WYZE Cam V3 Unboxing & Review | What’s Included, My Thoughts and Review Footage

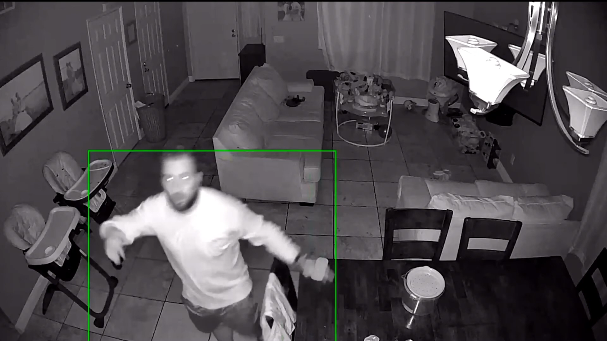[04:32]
No lights are on in the house and as you guys can see everything's good including those dance moves again but like you could just you could see everything and it's just it's pitch black right here. So I could barely even see what I'm doing right here.
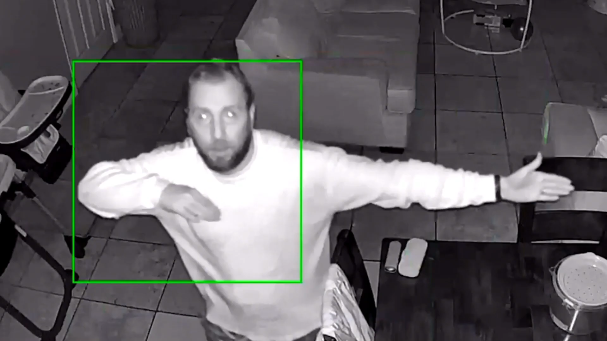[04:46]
I definitely recommend the Wisecam V3.